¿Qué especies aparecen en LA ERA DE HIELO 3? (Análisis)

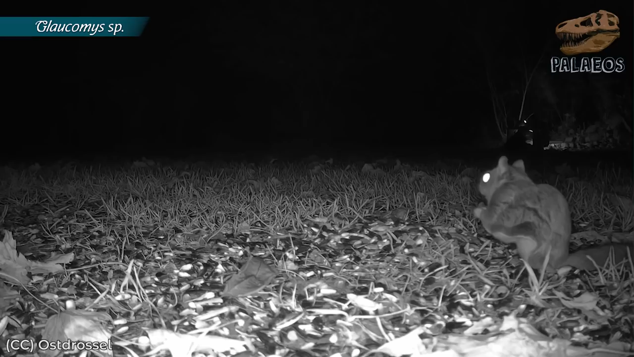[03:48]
Pero en la realidad, este no se repliega tan bien y sus portadores parecieran ardillas con lonjas.
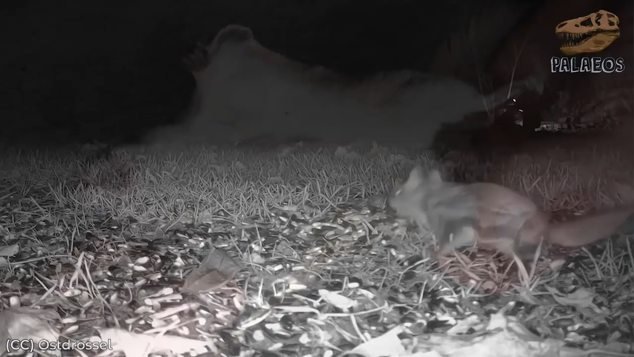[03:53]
Además, el patagio está sostenido por un cartílago especial llamado estiloide,